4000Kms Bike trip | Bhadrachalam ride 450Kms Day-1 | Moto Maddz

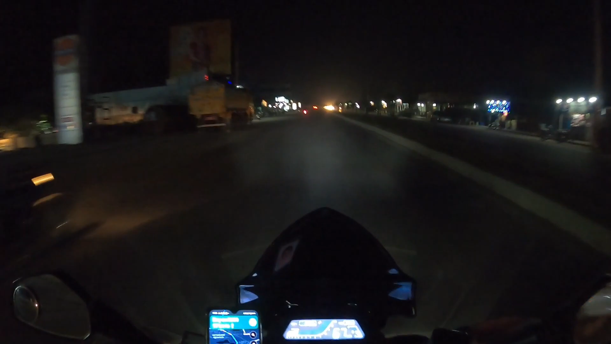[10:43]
మొత్తం చీకటి. రేపైతే మొత్తం ఇంకా అడవిలో జర్నీ కాబట్టి ఎక్కువ రిస్క్ చేయకూడదు. ఈరోజు ఇంకా టెంపుల్ దర్శనం అవనట్టే డైరెక్ట్గా మీకు